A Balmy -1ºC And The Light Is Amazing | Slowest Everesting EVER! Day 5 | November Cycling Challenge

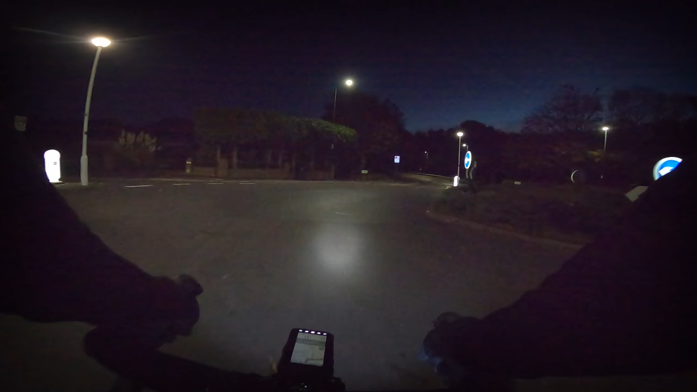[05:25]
Good. A few shiny bits on the ground there. I don't think it's ice, but we'll stay upright and take it slowly. We'll see if they change.
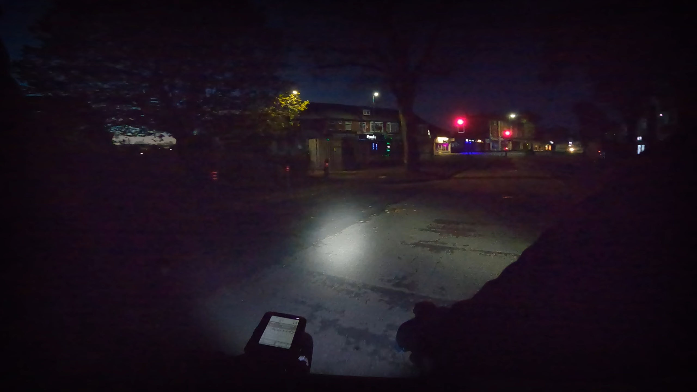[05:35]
There's plenty of sensors here, look. Hopefully they will know we're here. Do you want to make yourself heavy? I think it's more metal. I don't know.
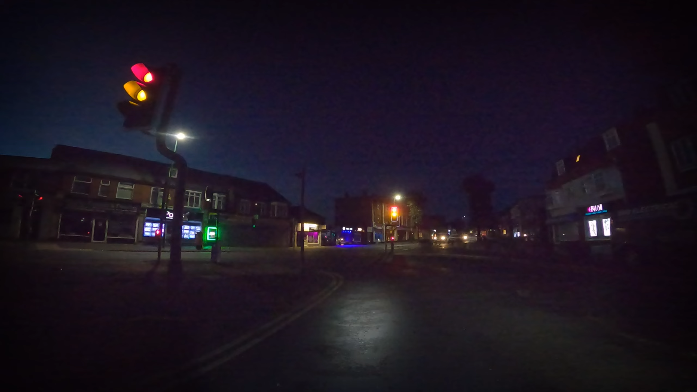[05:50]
Oh, yeah, it did change. That's cool. We know now then, don't we?
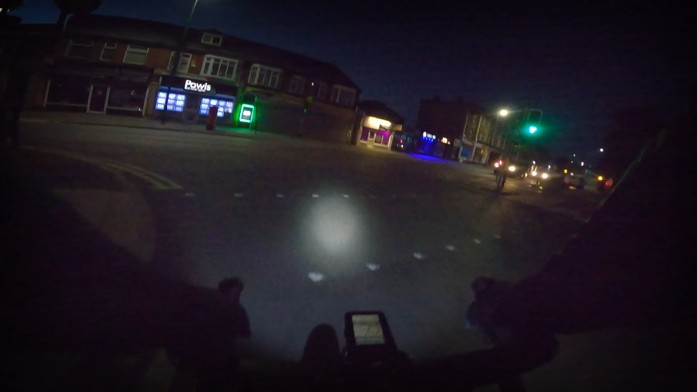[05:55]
That's good news. Not all the lights in Bournemouth change for bikes. Right. That pokes downhill again. Done 320 feet of climbing already.
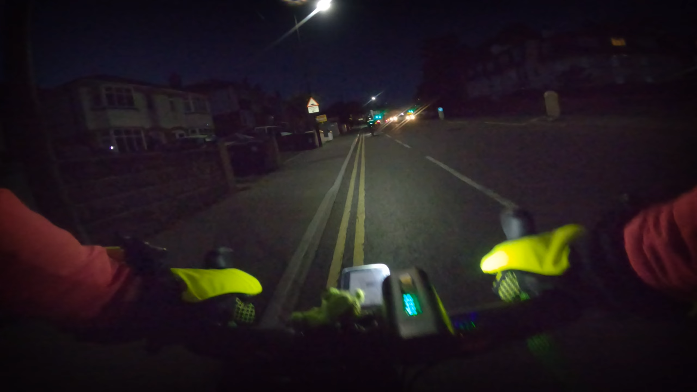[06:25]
It's quite cold out here. My nose is running.
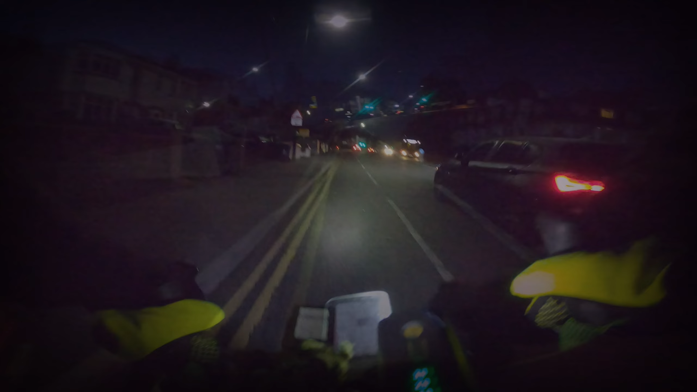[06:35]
The ground is sort of glistening. But it's just like, yeah, frostiness. It's not ice. The sky is definitely getting brighter.
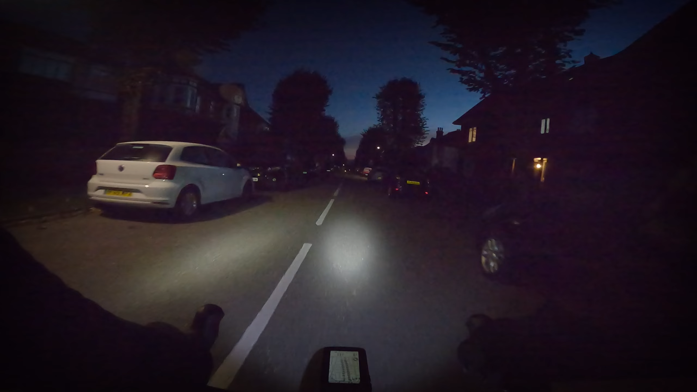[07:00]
Yes, orange already.
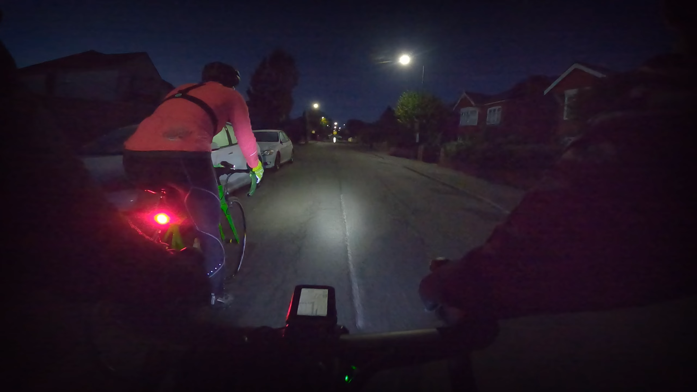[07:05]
It's pretty thick actually, isn't it?
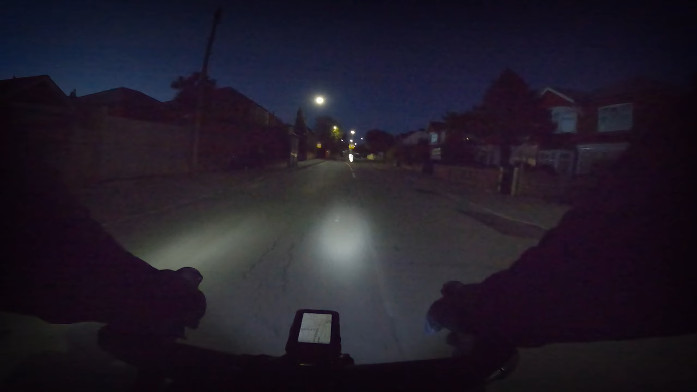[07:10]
Depends what angle I'm shooting from. It's possible I didn't hear that quite right. Oh, look at that. Definitely a brighter sky over the church today.